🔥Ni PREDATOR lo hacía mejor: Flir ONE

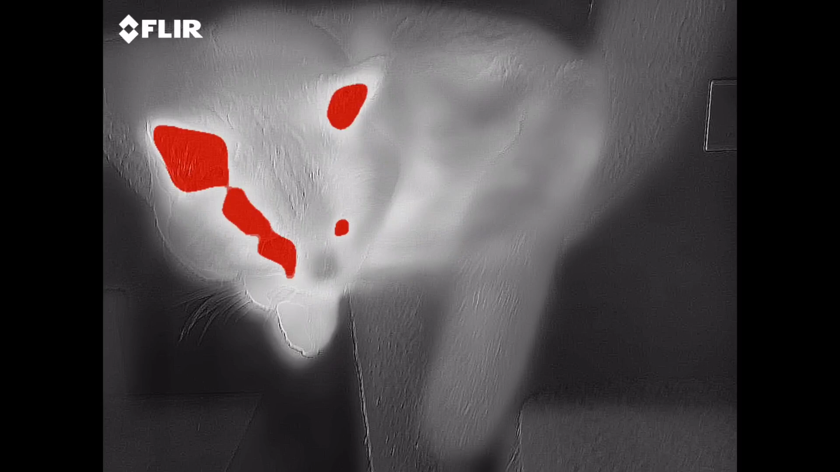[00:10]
desde finales de 2017 habéis podido ver tanto imágenes como vídeos térmicos en mis reviews
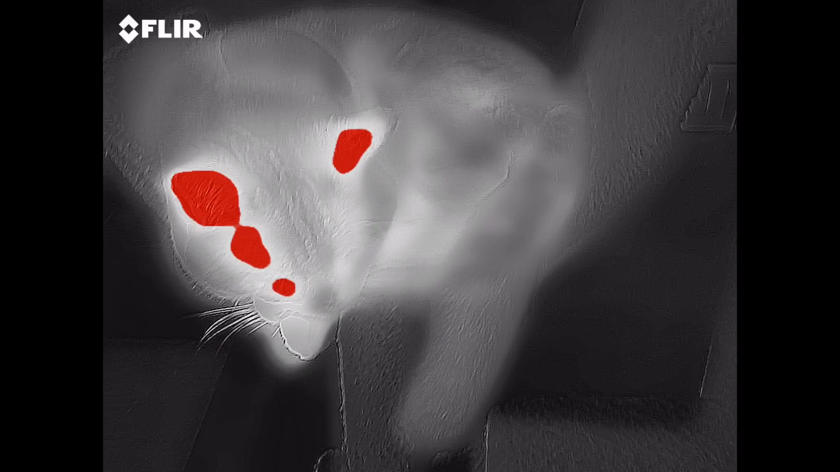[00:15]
y hoy os voy a enseñar de qué dispositivo se trata
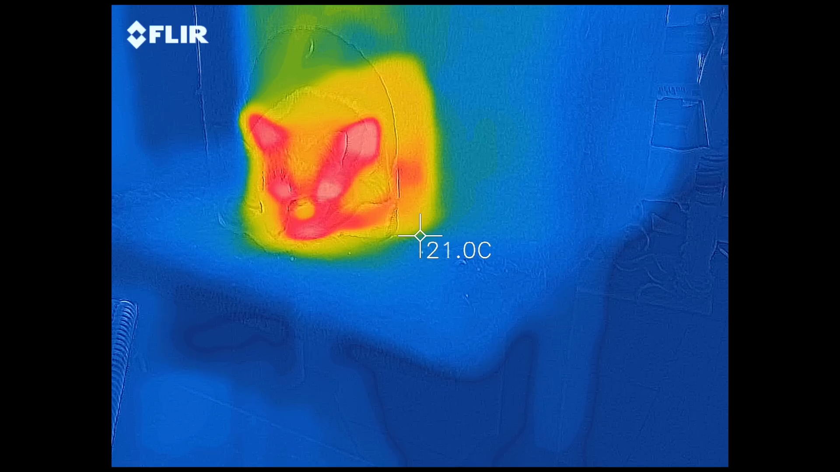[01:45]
On screen: spot 21.0°C
a la gata o otros dispositivos su rango de detección de temperaturas va de los menos
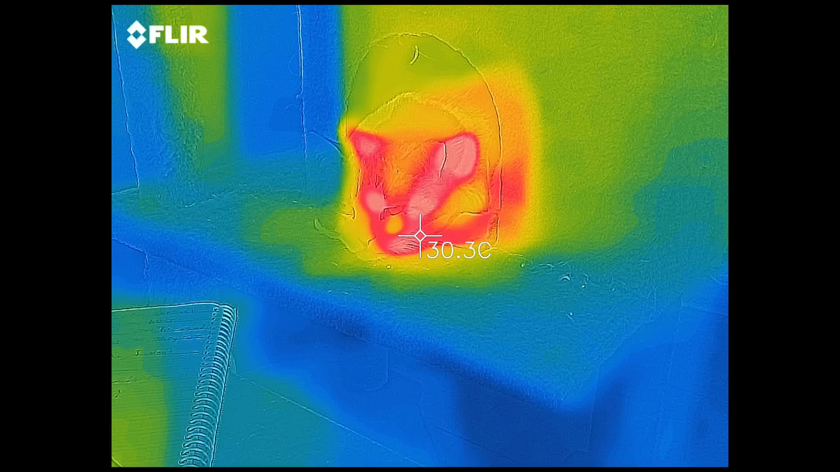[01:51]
On screen: spot 30.3°C
20 a los 120 grados centígrados la captura la puede hacer ojo en 1440 x 1080 pero está solo la captura de la foto normal la
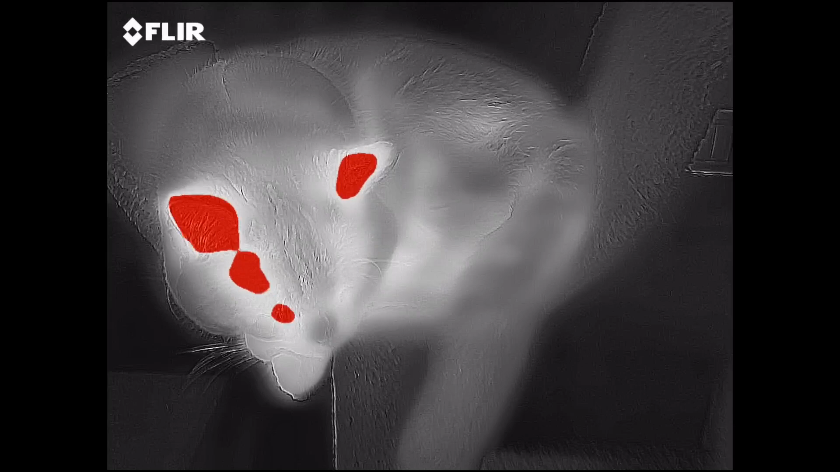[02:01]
resolución de la cámara térmica se queda en 80 x 60 es muy baja
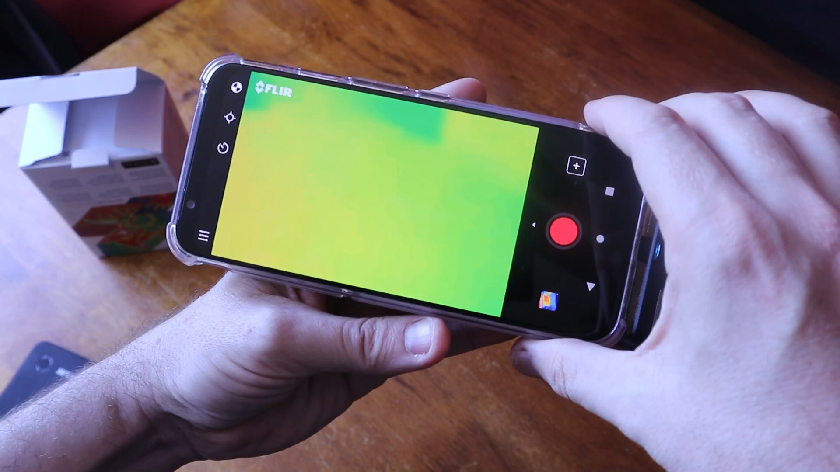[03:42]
los que vimos de pequeños la película depredador operator el poder capturar vídeo térmico es una verdadera pasadas algo impensable hace años
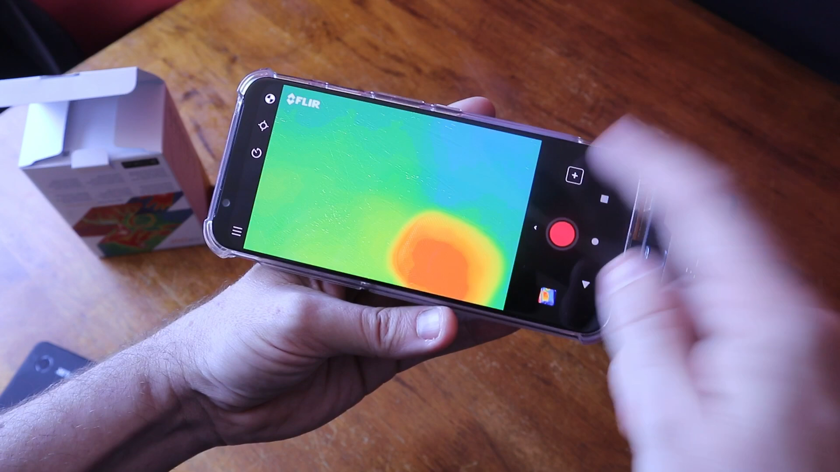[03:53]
porque los equipos costaban cientos de miles de dólares ahora en la palma de la mano
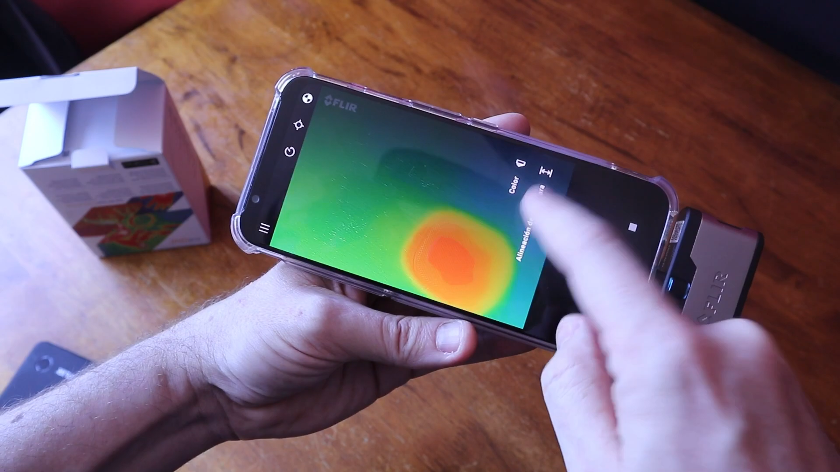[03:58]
lo tenemos la
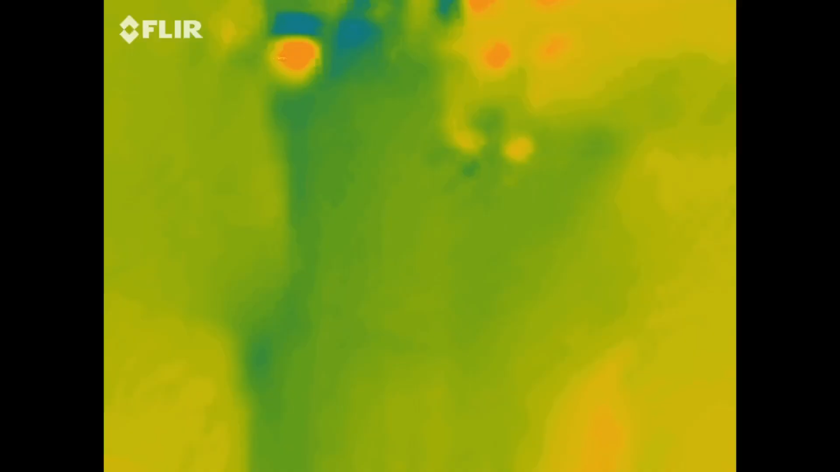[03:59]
calidad del vídeo es decente pero teniendo
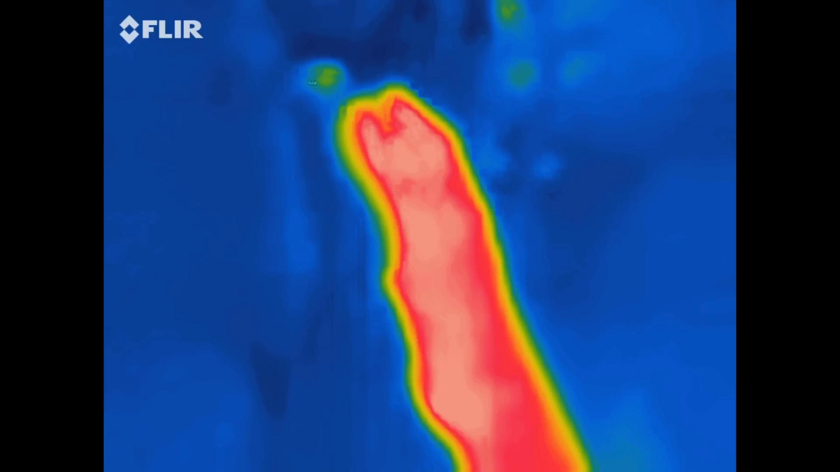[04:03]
en cuenta la bajísima resolución es para lo que es se nota que es el modelo de
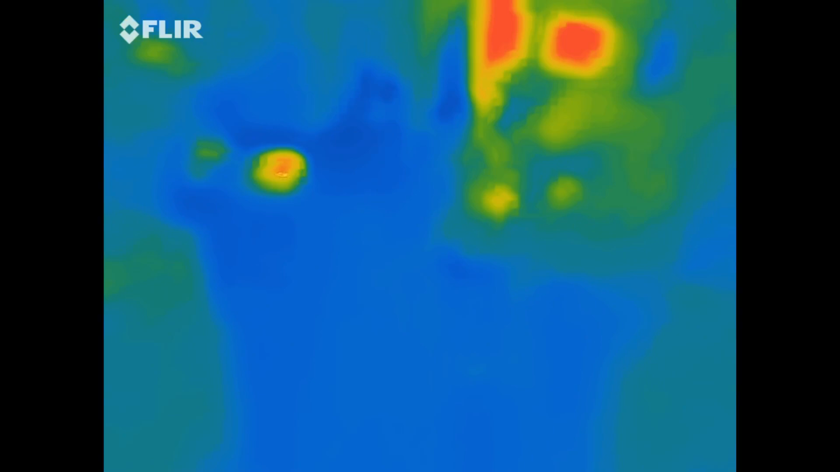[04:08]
entrada pero bueno el modelo que vale el doble con el doble de resolución sigue siendo una miseria
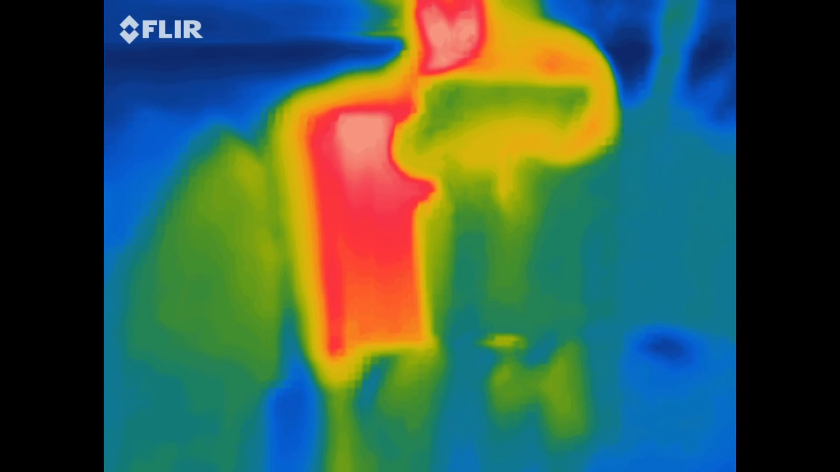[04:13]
120 o 160 de resolución muy poco también el
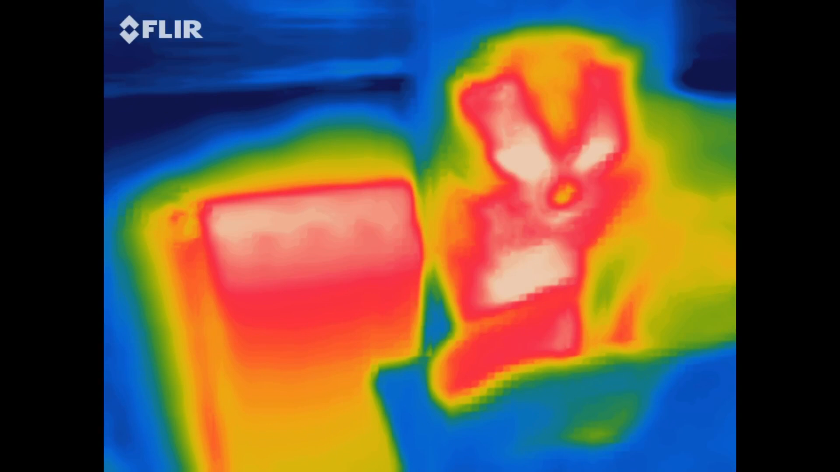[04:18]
número de fotogramas por segundo es muy bajo el sistema que utiliza
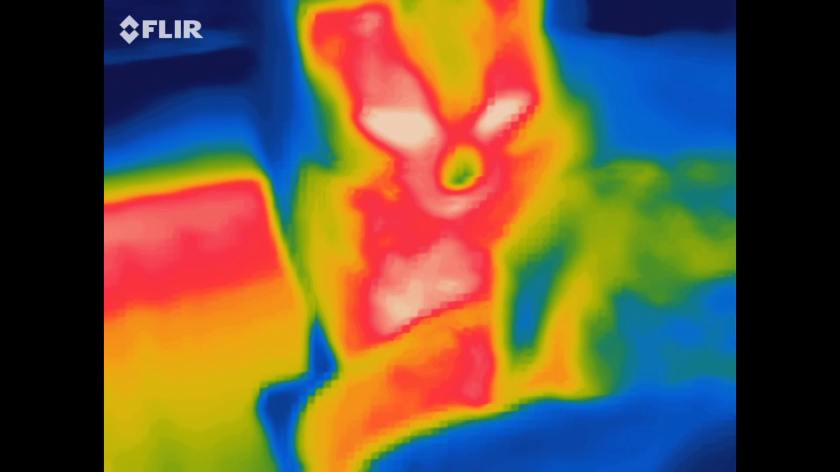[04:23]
para mezclar las imágenes el flip lo ha llamado imagen msx lo que hace realmente
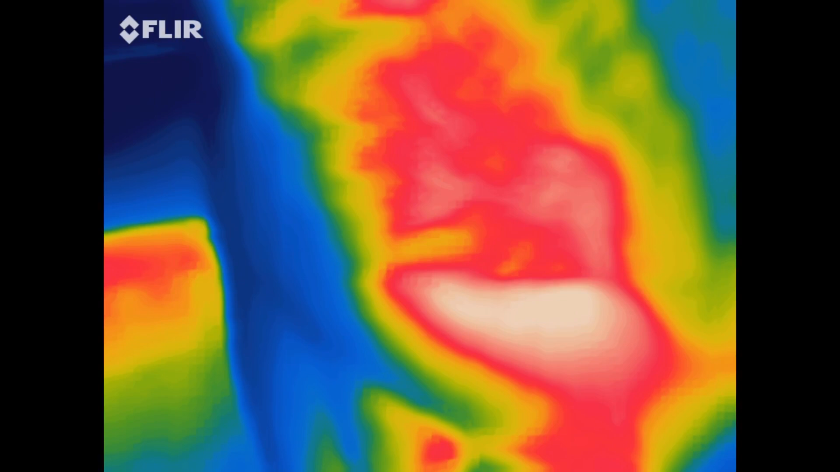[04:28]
es mezclar las imágenes de ambas cámaras la de la cámara térmica y la de la
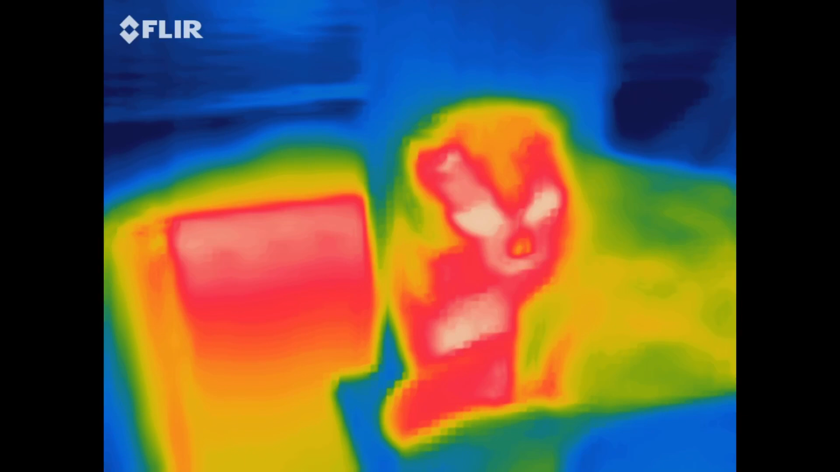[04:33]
cámara digital normal por llamarla así para facilitar que distinguamos los objetos como decía la resolución de la cámara térmica es tan pobre que es casi imposible
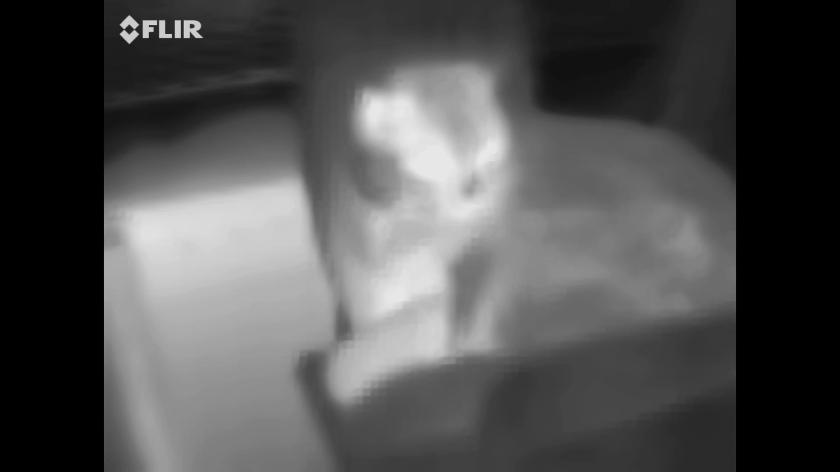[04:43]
distinguir nada entonces te dibuja el contorno que saca de la
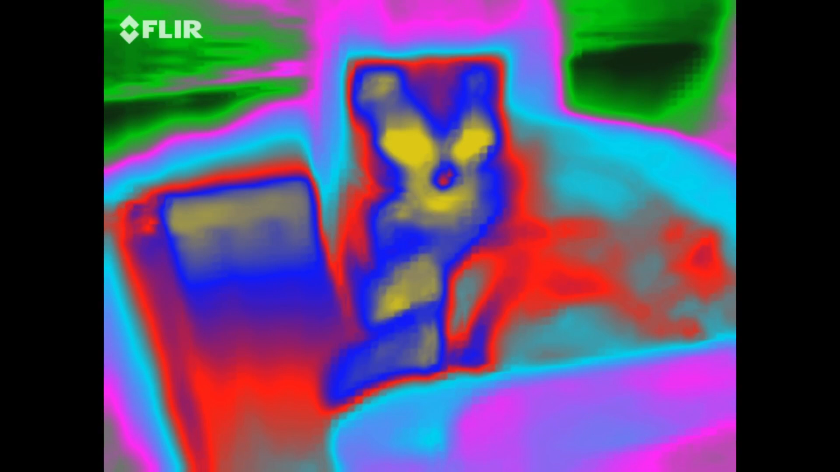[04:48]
cámara normal y así pues más o menos ya ves a lo que a dónde estás
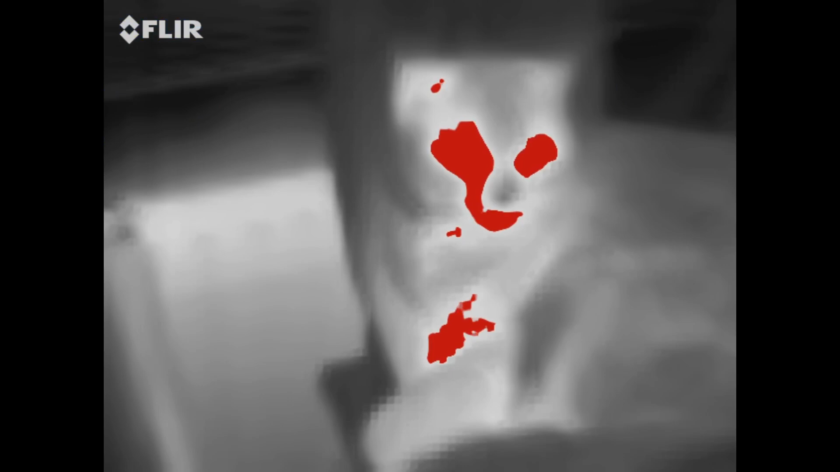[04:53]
apuntando como son cámaras diferentes a veces no están las imágenes
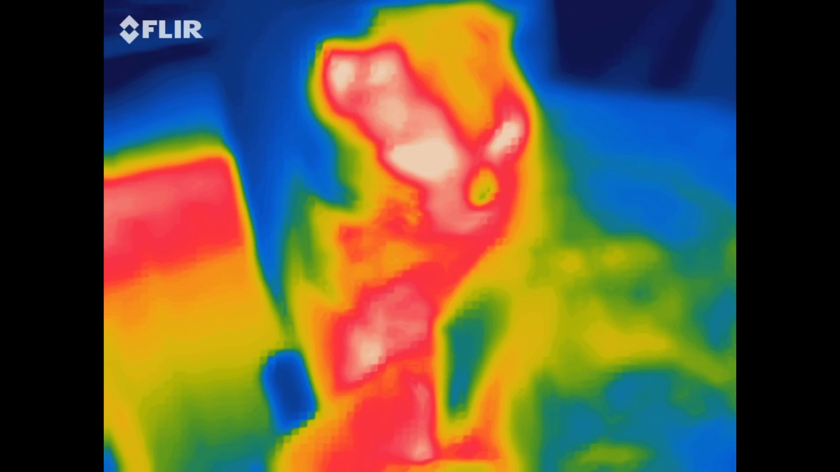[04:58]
alineadas por lo que han puesto como decía esa pequeña rueda abajo para que la
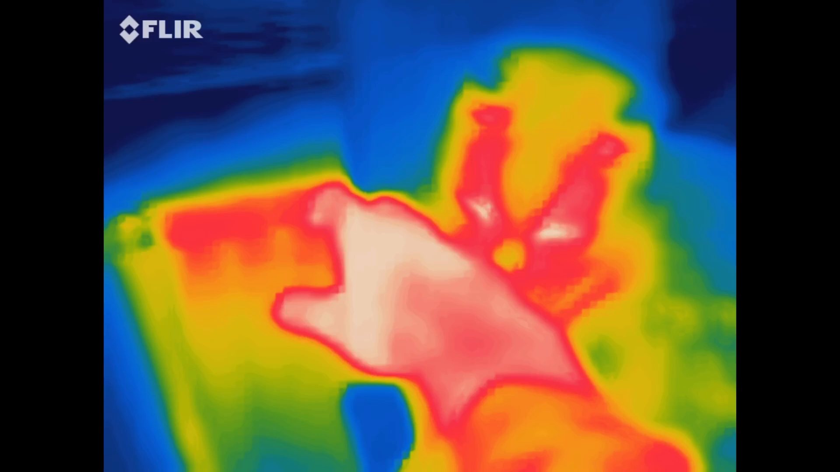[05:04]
mezcla sea correcta también se puede hacer desde la aplicación pero en esta versión porque en versiones anteriores sólo
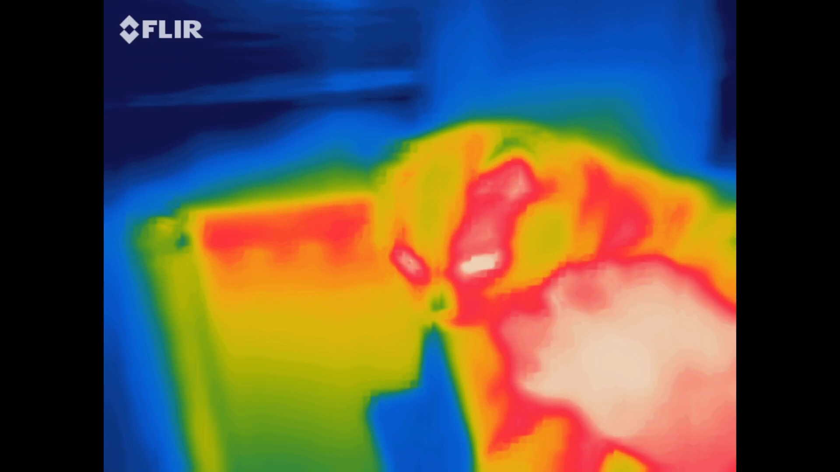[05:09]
se podía hacer con la rueda la aplicación permite jugar un poco con las imágenes podemos
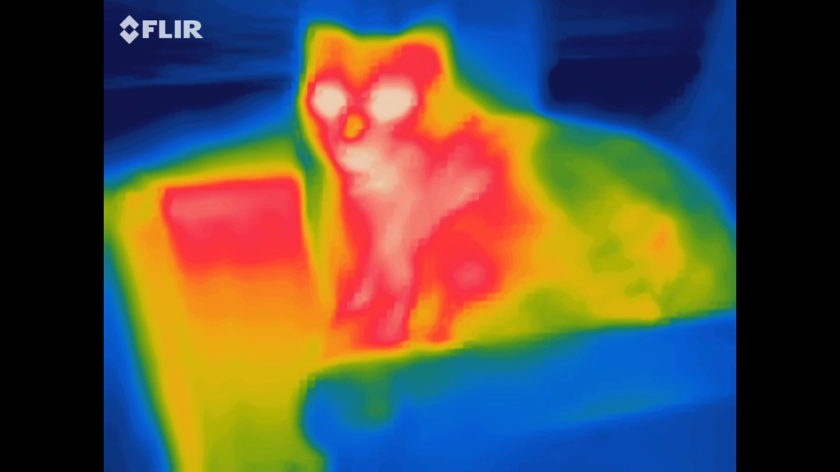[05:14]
a posteriori pues ver la temperatura en diferentes puntos esto está genial porque a veces estamos simplemente echando fotos y no apuntamos exactamente a donde queremos medir se pueden
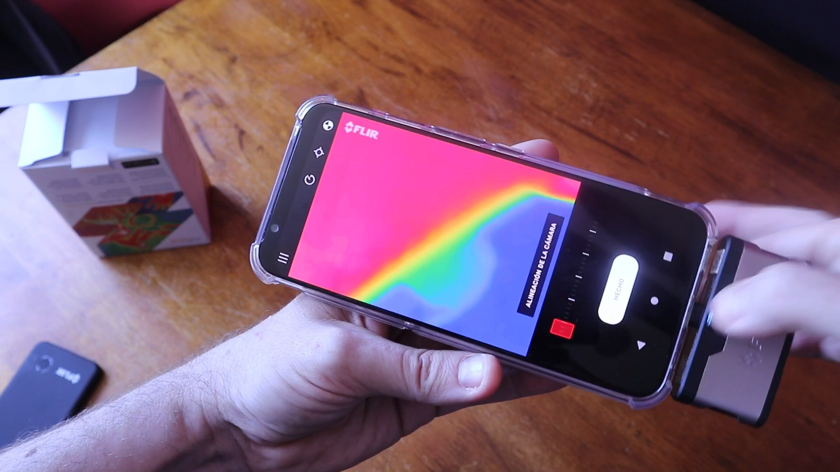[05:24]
mezclar la imagen real y la térmica y esta opción está muy bien pero es muy mejorable porque puedes hacerlo en directo bajas o subes y ves la mezcla queda muy bien
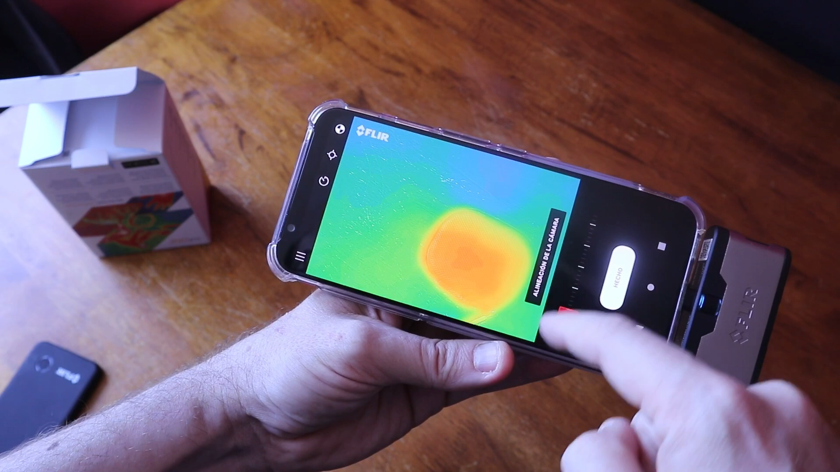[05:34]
pero no puedes hacer una captura tienes que recurrir a un método un poco cutre que es hacer una captura de pantalla el uso que podemos dar a este tipo de cámaras pues es enorme desde un uso industrial a un uso más doméstico en el ámbito industrial pues se utiliza para detectar
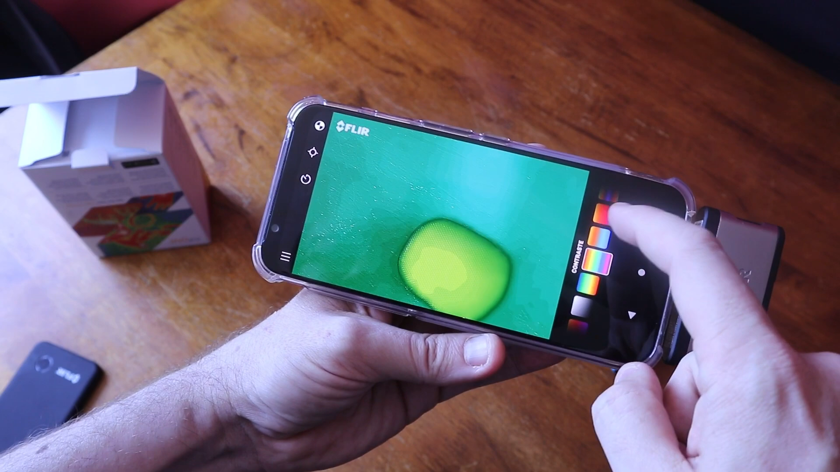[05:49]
fisuras en depósitos por ejemplo fallos en estructuras fugas en